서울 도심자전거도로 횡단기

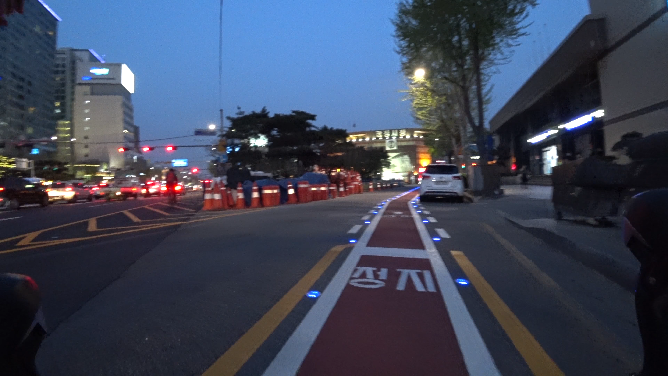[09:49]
제 뒤에는 버스가 저를 막 끌면서 따라오고 있고요. 다시 생겼습니다.
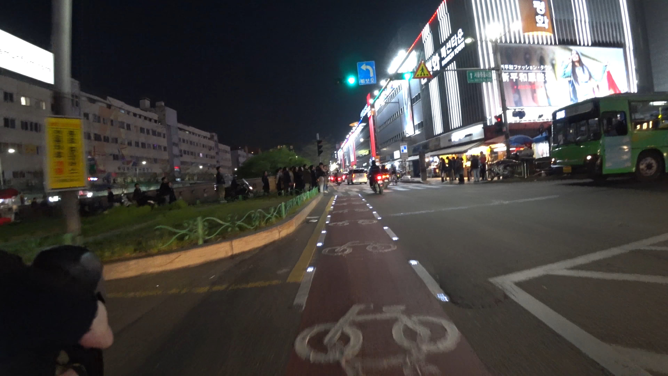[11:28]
안타깝지만 종로 자전거 도로는 여기까지였습니다. 저는 북적이는 동대문을 지나 청계천으로 향했고요.
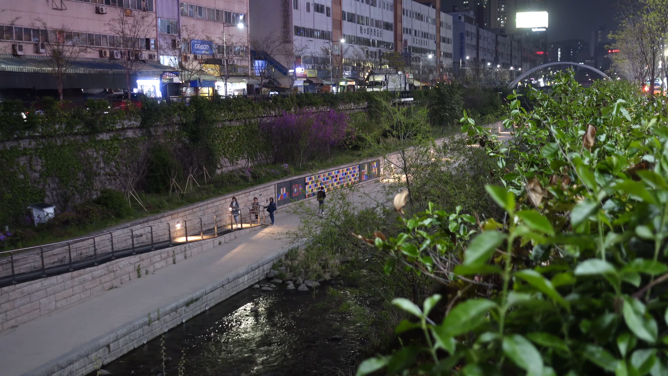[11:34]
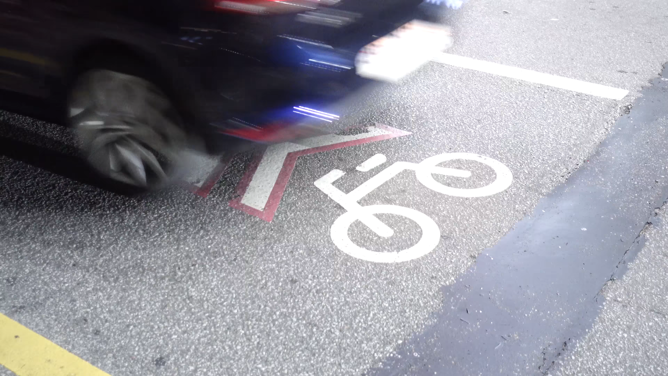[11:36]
도심 한복판의 야경이 끝내줬습니다. 그리고 지금부터는 청계천 자전거 전용 도로를 따라 중랑천까지 달려보도록 하겠습니다.
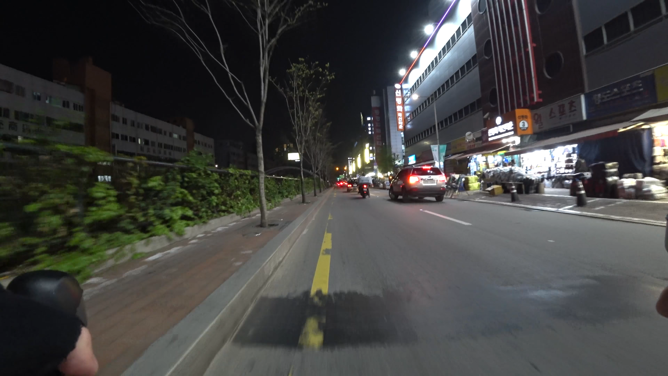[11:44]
평화시장인데요. 여기부터는 청계천 자전거 도로를 따라 달립니다. 자, 여기부터는 청계천 자전거 도로입니다. 자, 이쪽 청계천 자전거 도로 달리시면서 헷갈리시는 분들이 많은데 이쪽 청계천 자전거 도로는 보시다시피 1차선이 자전거 전용 도로예요.
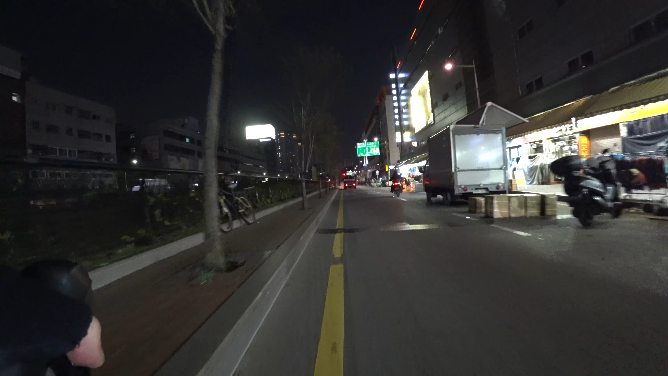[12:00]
그래서 1차선이 자전거 전용 도로입니다. 1차선으로 가야 돼요.
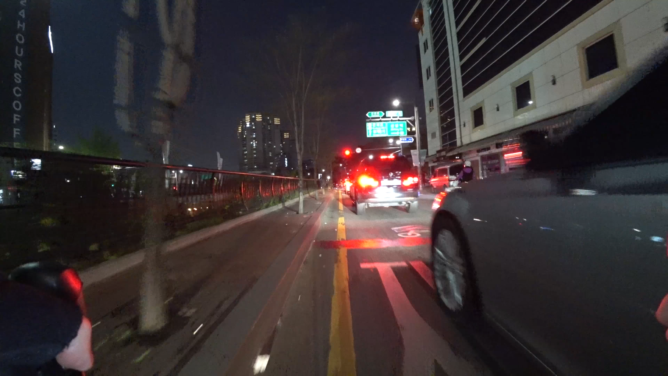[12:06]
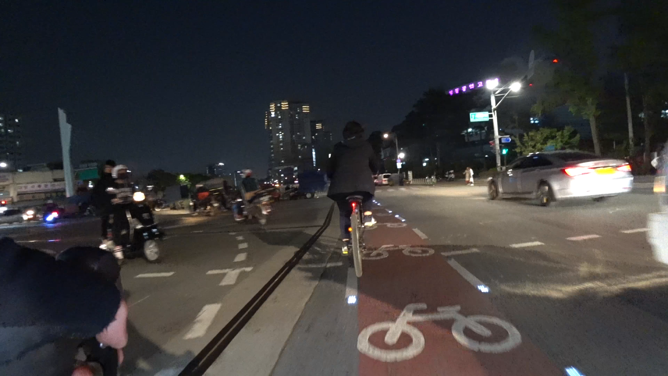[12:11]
보시다시피 청계천은 언제나 혼잡합니다. 자, 속도를 줄입니다. 횡단보도 앞에서는 언제나.
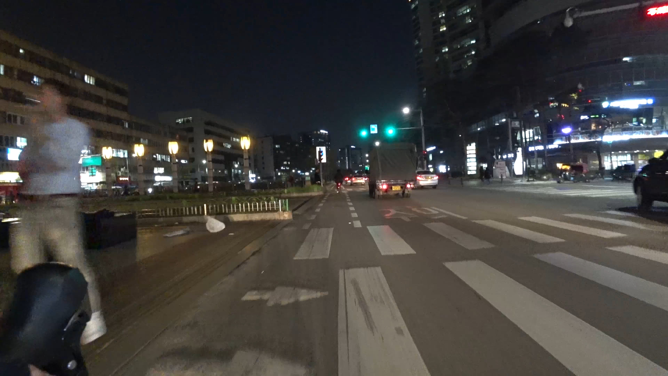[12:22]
시장을 왔다 갔다 하며 배달을 하는 오토바이와 화물차들이 많기 때문이죠. 뿐만 아니라 1차선으로 달리니 더욱 낯설고 두려운 게 사실입니다. 그 중에서 가장 주의해야 될 건 좌회전 신호를 받는 차량들입니다.
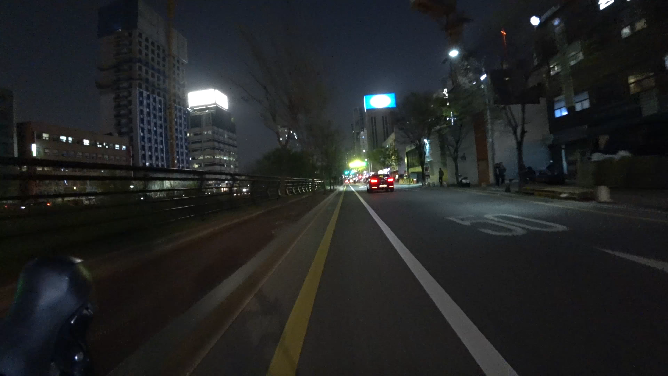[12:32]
보시다시피 좌회전 신호가 따로 없는 곳이 많아 굉장히 위험합니다. 그리고 또 한 가지 아쉬운 점은 종로 자전거 전용 도로는 되게 이쁘게 만들어 놓고 왜 청계천은 아직도 이런 걸까요?